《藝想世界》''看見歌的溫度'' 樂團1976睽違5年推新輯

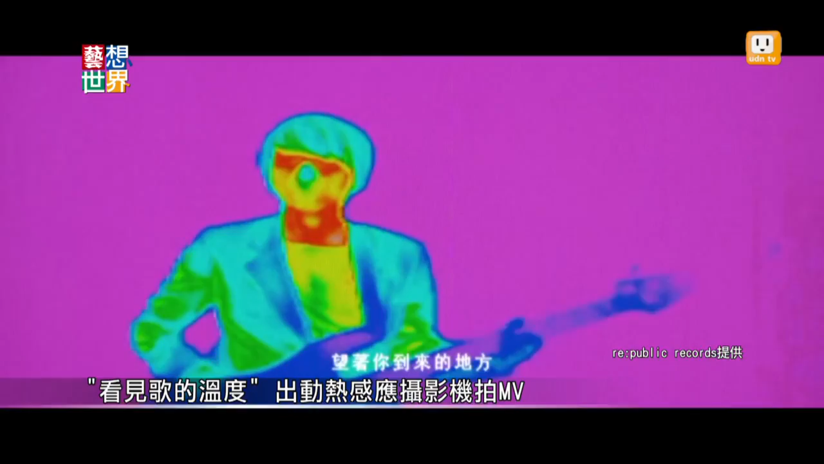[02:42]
微線條這是封面設計師的靈感利用熱感映攝影機來拍攝他聽的時候他覺得音樂的溫度就是他想要直接呈現音樂的溫度
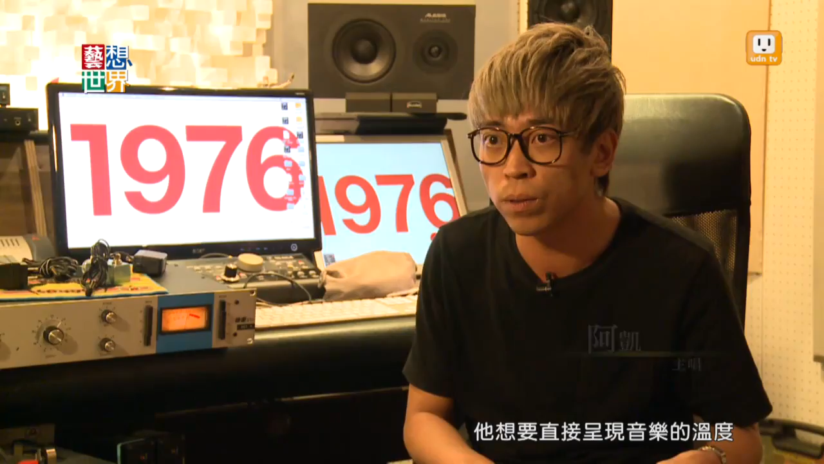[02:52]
然後這是我們四個人的熱感映的圖形就是通常我看熱感映的相片我才知道就是眼睛 眼窩溫度會比較高鼻子溫度會比較低然後鼻子溫度會比較低
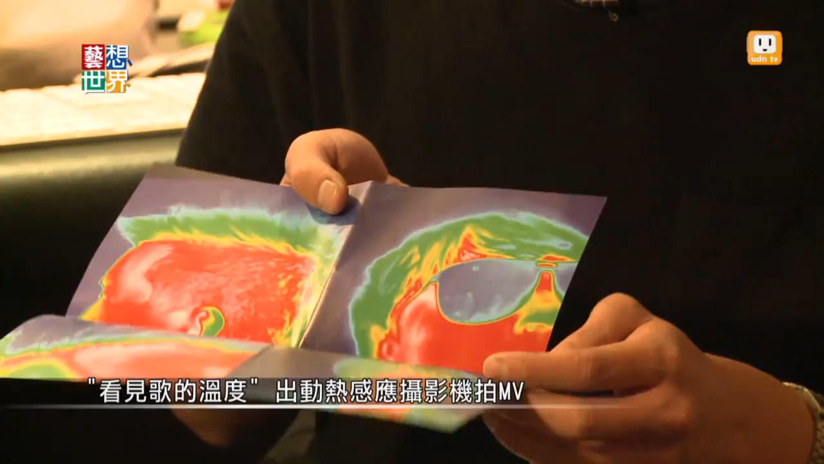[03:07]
在熱感映攝影機的鏡頭下樂迷可以直接看見1976和歌曲交流的溫度